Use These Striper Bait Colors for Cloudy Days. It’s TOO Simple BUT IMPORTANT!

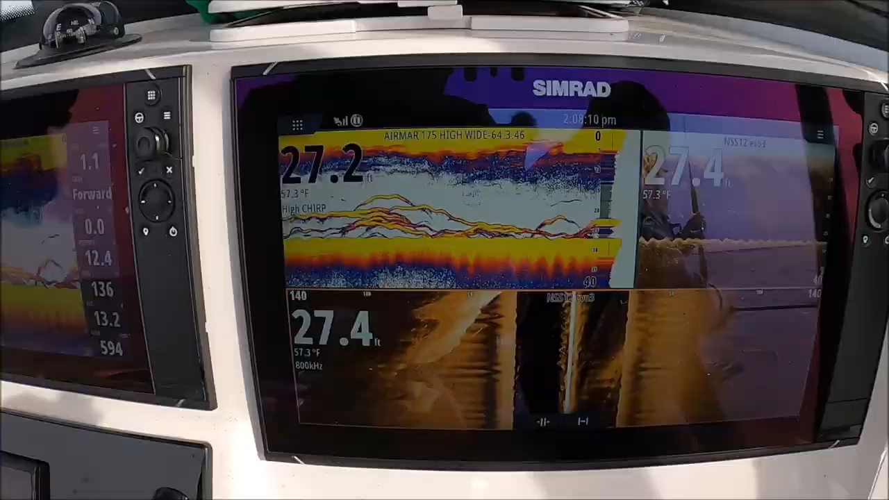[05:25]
On screen: water 57.3°F
So you look here on downscate.
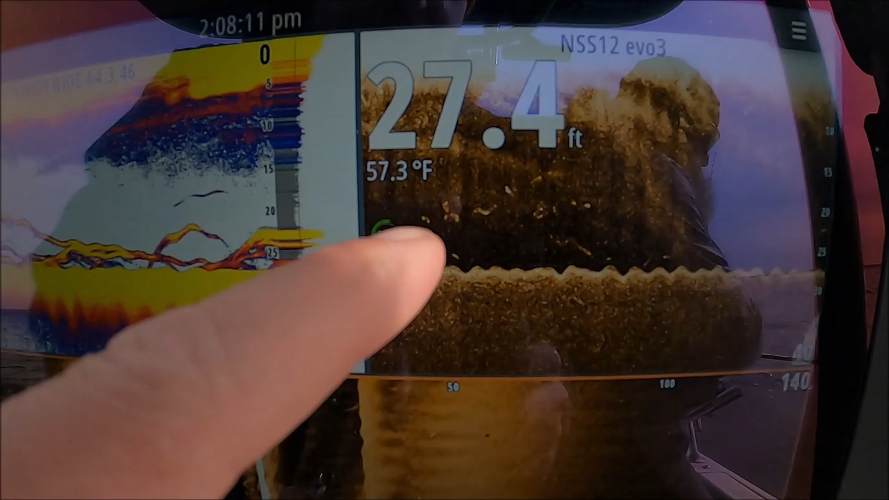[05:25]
On screen: depth 27.4 ft, water 57.3°F
You see them moving up and down. That's really good. That means those fish are feeding.
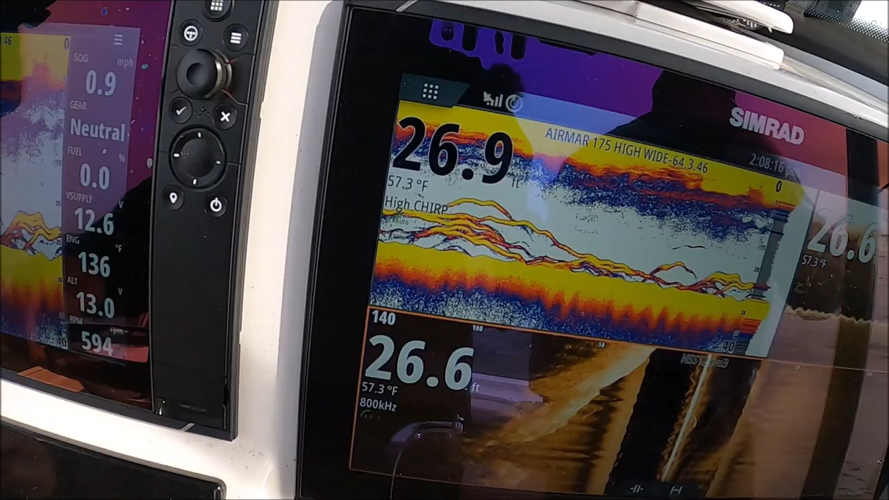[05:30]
On screen: water 57.3°F
Giant school of bunkers. We're about to come right over.
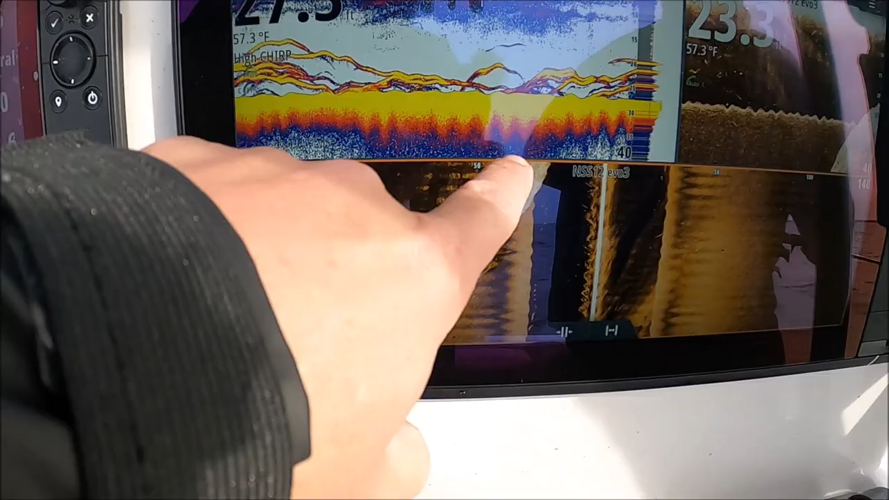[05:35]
On screen: water 57.3°F
It's coming in our left. You can see it coming into the frame here. It's about to go nuts here, guys.
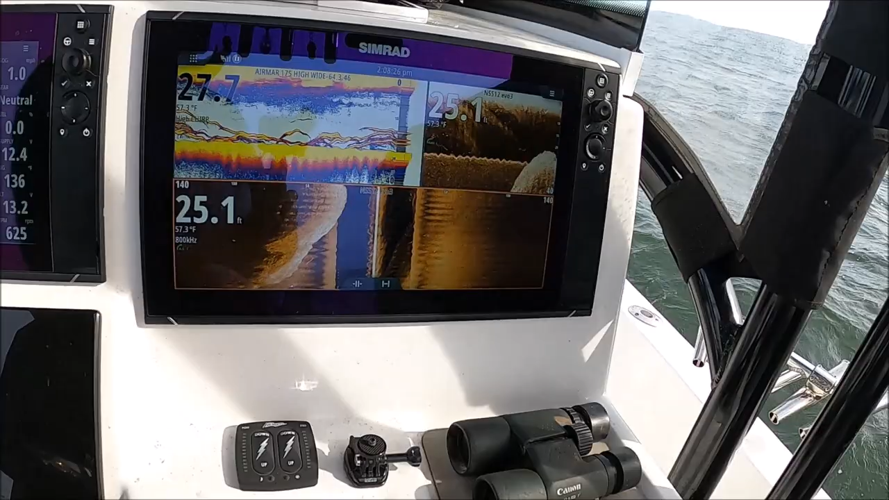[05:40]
On screen: water 57.3°F
Ben, look at that. Look at all the bunkers. Oh, yeah.
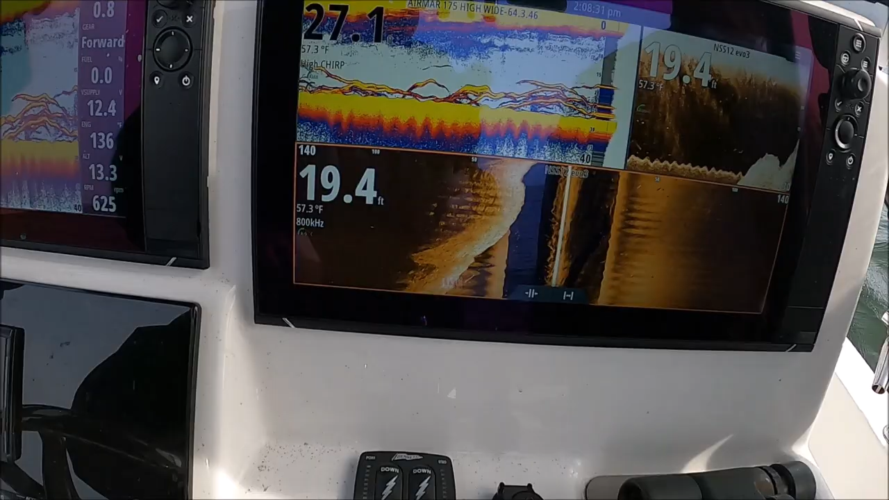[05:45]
On screen: water 57.3°F
All the stripers. And we're all alone.
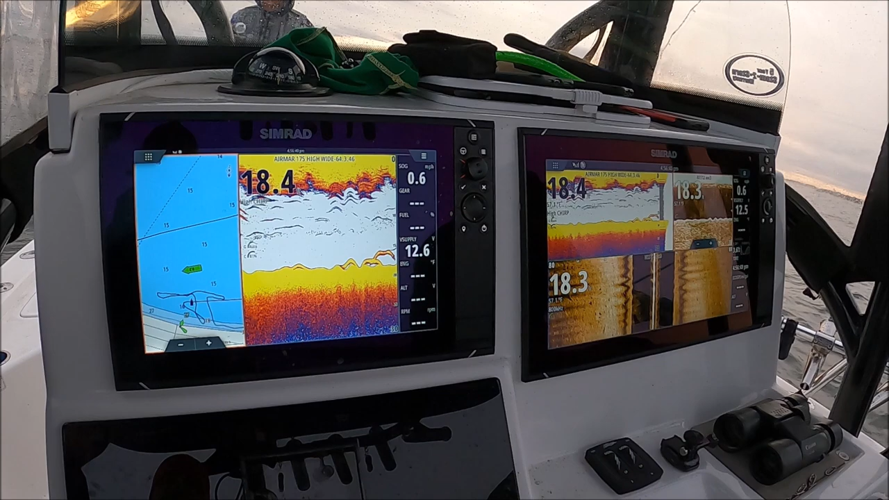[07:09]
Yeah, they're everywhere. Now they're fired up because they just hear water splash and they see a fish.
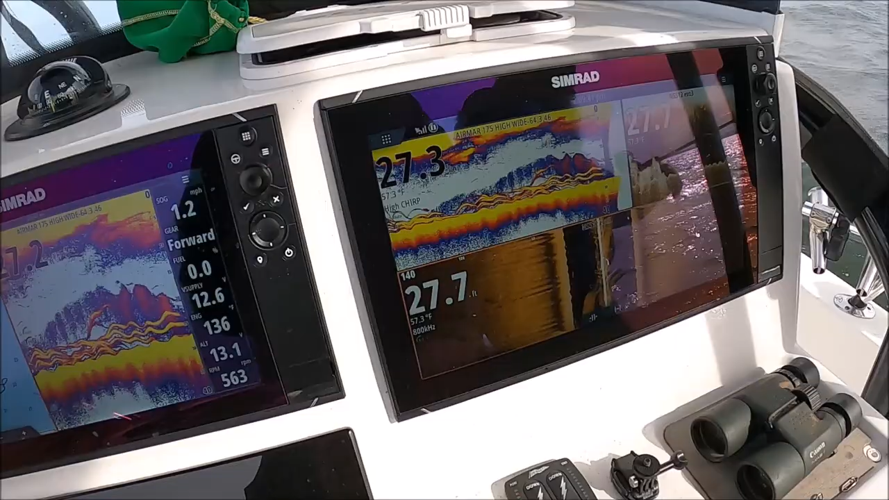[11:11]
Do your best to hold it as still as possible hold it straight into the blow Look at all these bunker right here It just came through Look at that